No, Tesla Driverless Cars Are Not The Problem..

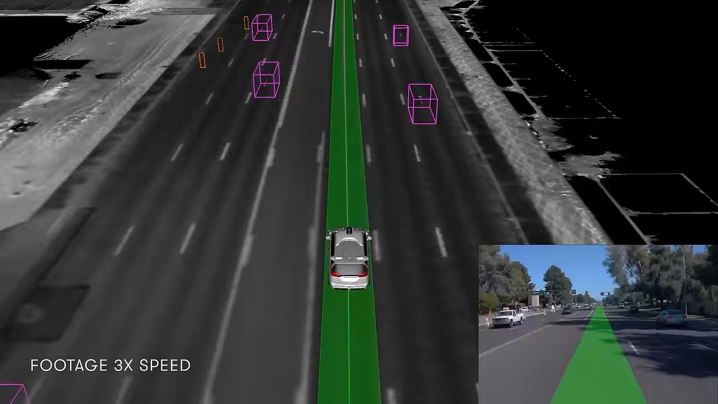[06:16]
There's a high-precision GPS unit and cellular transmitter so that the car can always find itself on the map.